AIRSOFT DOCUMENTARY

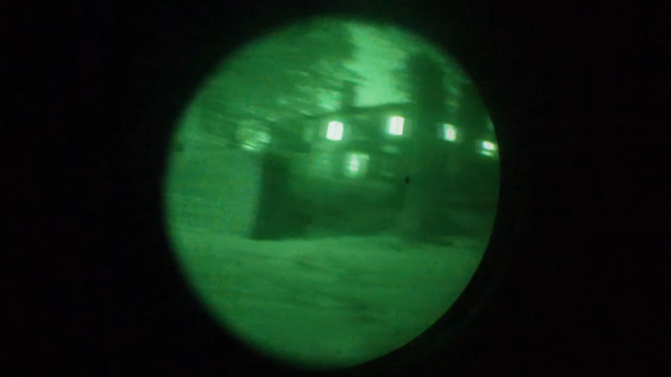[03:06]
This is the night vision that only I'm using in my team because it's so expensive.
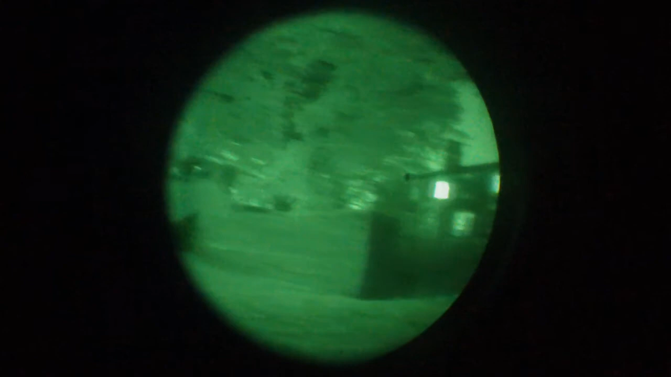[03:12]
I think the unit itself cost me about 1,200, which is a bargain price. I could search right now for about nearly $2,000 if I wanted. You can see that all in shot.
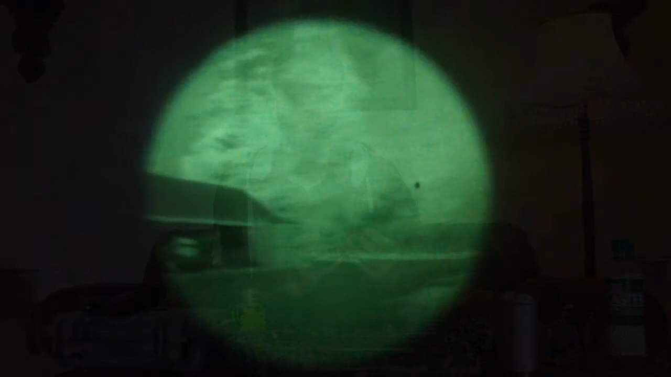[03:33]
95, so it's nearly as old as I am, but it does well. Basically at night time it'll pick up all the natural light around that even the human eye can't see.
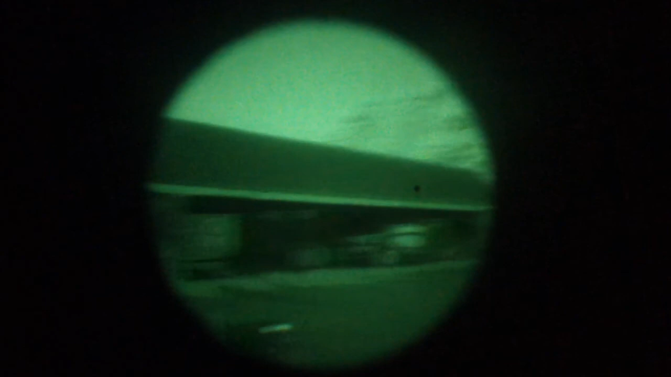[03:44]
So when there's just starlight, if it's cloudy then you won't pick up as much, so you'll need a lot more like aids